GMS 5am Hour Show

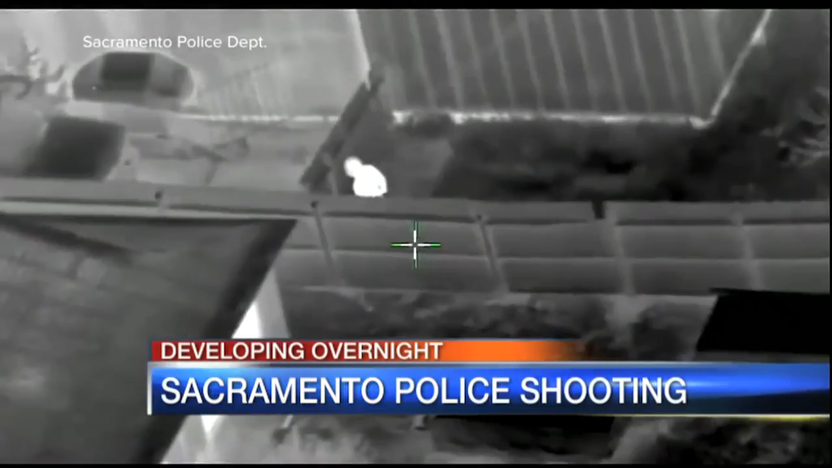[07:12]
Investigators say it started when neighbors called 911, reporting a man breaking car windows, then hiding in a backyard. Video from the police helicopter shows someone running and hopping a fence. All I can tell is he's got a hoodie on. He's looking into another car. Seconds later, you see police approaching Clark at his grandmother's house.